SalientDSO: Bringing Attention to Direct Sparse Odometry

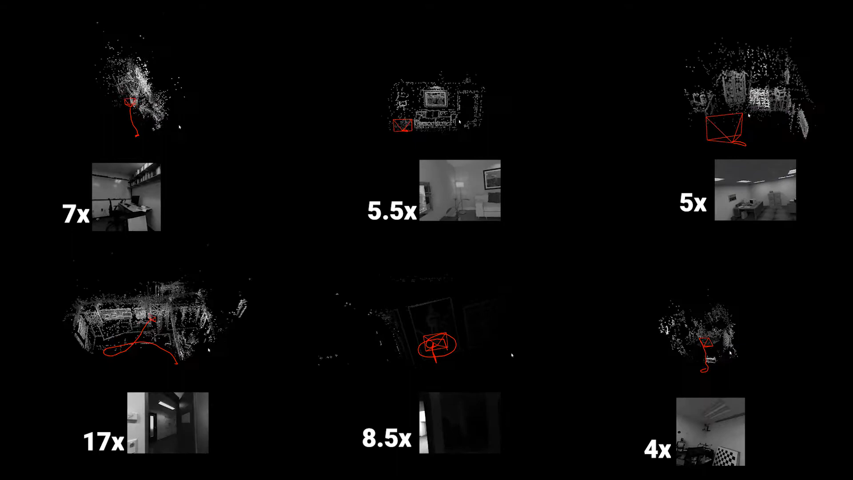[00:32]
We show the results of our algorithm running on two sequence on each dataset here.
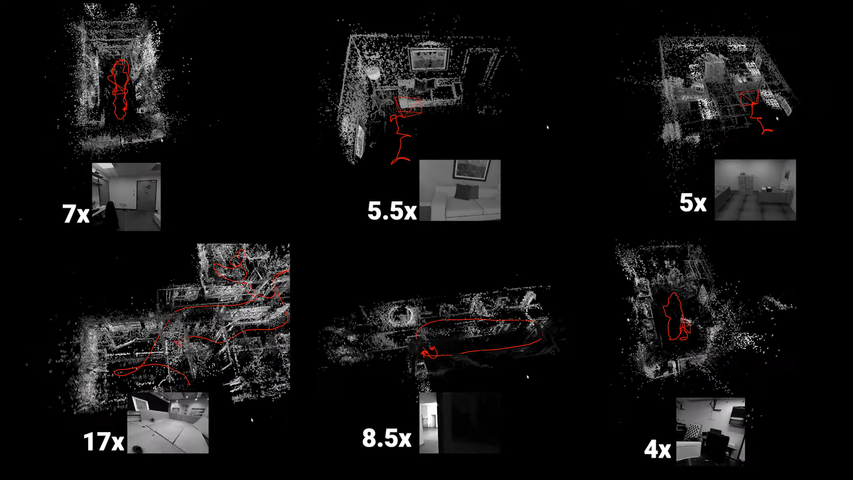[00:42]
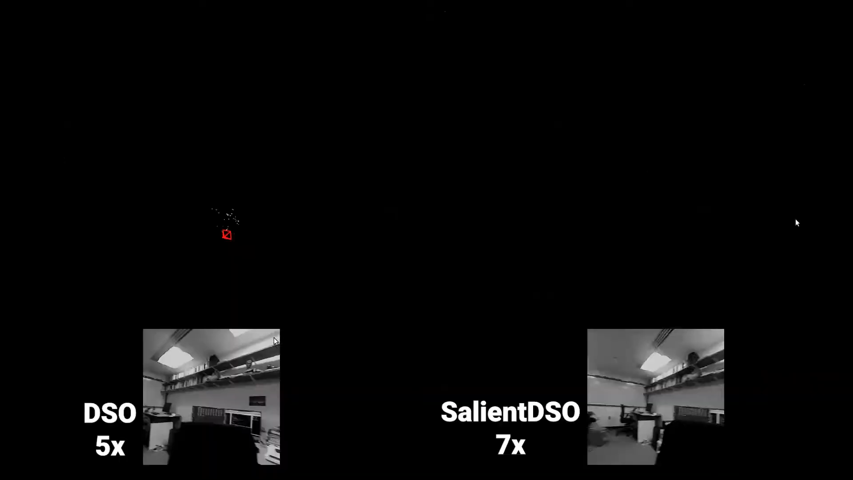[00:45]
The robustness of our approach is highlighted
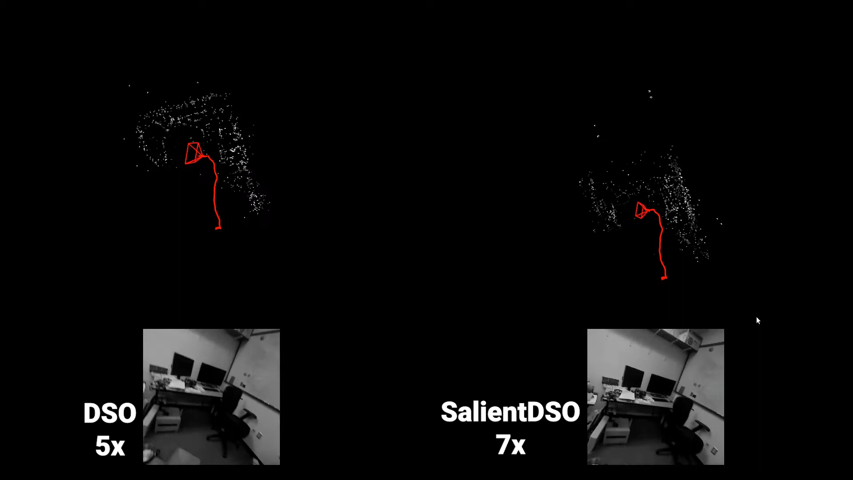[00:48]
when the numbers of points used is as low as 40.
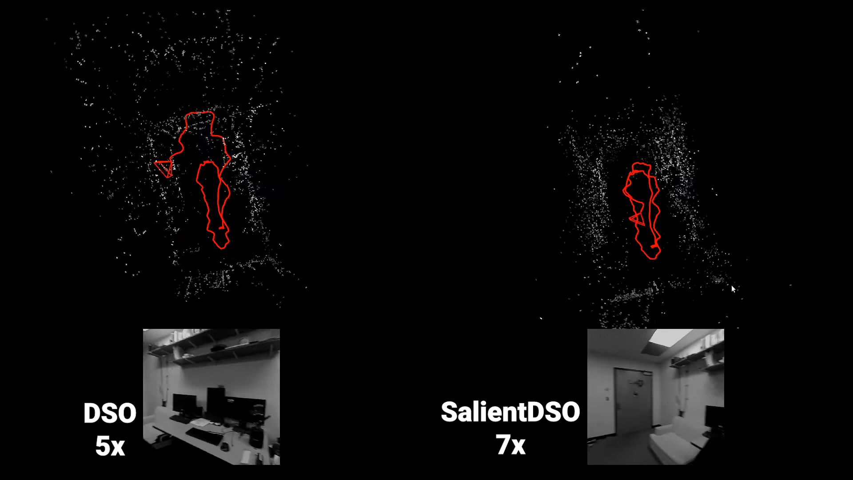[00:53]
The drift in-out approach is much lesser than DSO.